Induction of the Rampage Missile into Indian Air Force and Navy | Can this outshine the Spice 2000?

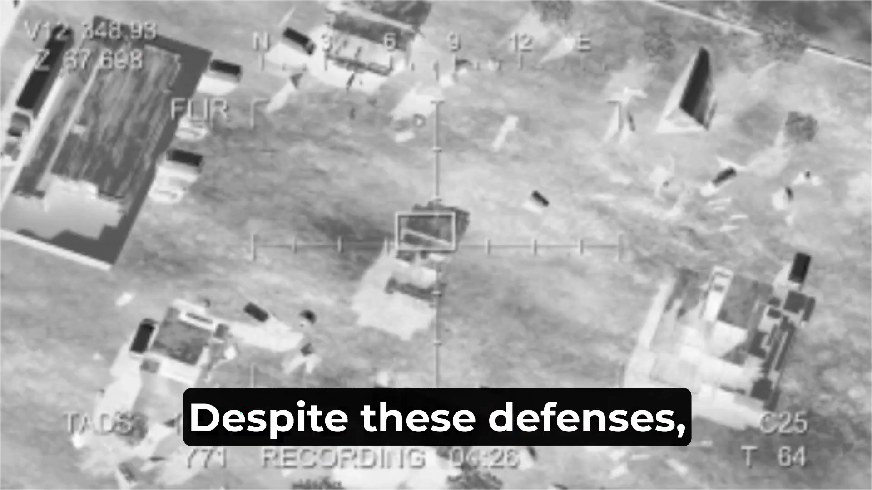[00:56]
Despite these defenses, the Rampage missile successfully hit its target,
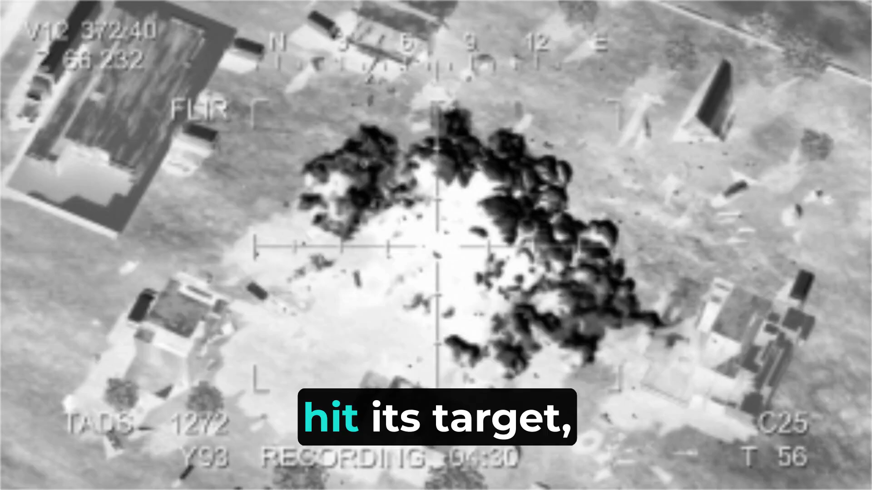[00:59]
showing its ability to penetrate heavily guarded areas.